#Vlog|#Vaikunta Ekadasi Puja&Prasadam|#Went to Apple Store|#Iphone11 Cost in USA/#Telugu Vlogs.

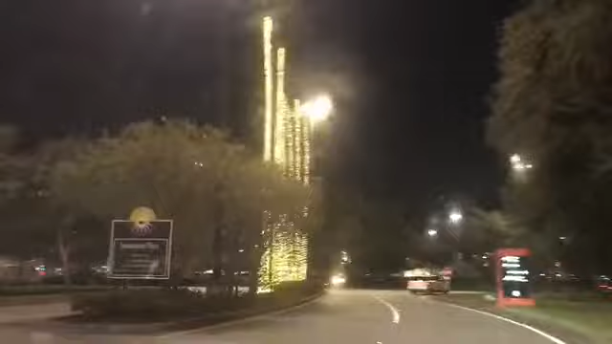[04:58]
అండ్ క్రిస్మస్కి అలాగే న్యూ ఇయర్కి లైట్స్ వేశారు కదా, అవి అలాగే ఉంచారు, ఇంకా తీయలేదండి.
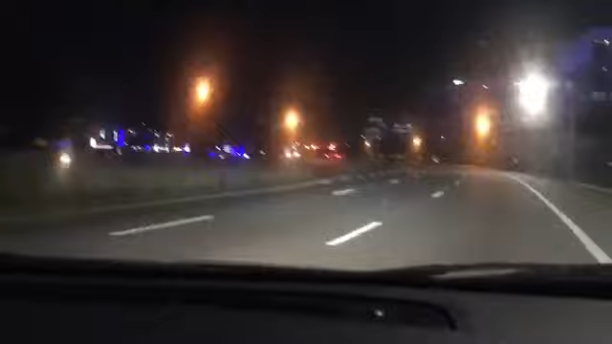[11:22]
అండ్ ఇక్కడ చూసారు కదా, ఇంకా క్రిస్మస్ లైట్స్ అలాగే ఉన్నాయి అన్ని చోట్ల. ఇక్కడ లైట్స్ చూడండి చాలా బాగున్నాయి, బ్లూ అలాగే వైట్ కాంబినేషన్లో.
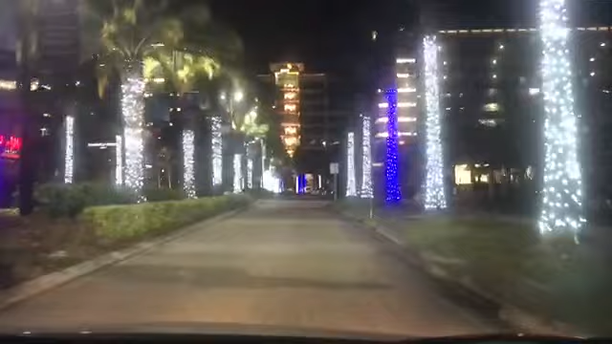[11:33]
చూస్తున్నారు కదా, చాలా అంటే చాలా బాగున్నాయండి లైట్స్ కాంబినేషన్, ఇది కలర్ కాంబినేషన్ సారీ.
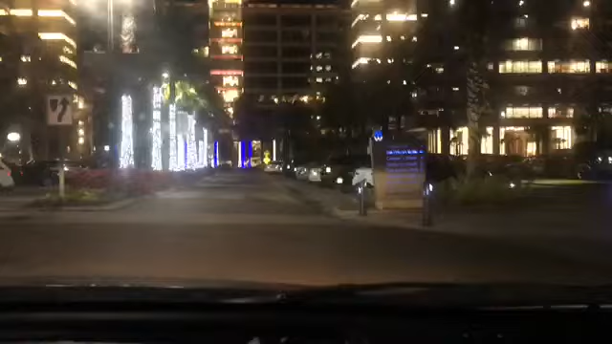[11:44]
చూస్తున్నారు కదా లైట్స్ అన్నీ, మీకు ఎలా అనిపించిందో నాకు కమెంట్ సెక్షన్లో చెప్పండి.
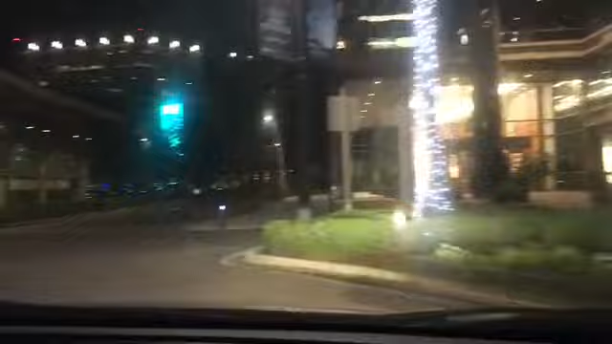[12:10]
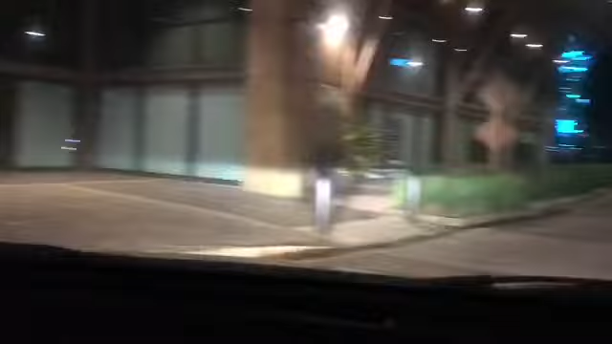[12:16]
ఆల్మోస్ట్ అన్ని చోట్ల ఇంకా లైట్స్ ఉన్నాయండి, క్రిస్మస్ లైట్స్ అలాగే న్యూ ఇయర్ లైట్స్.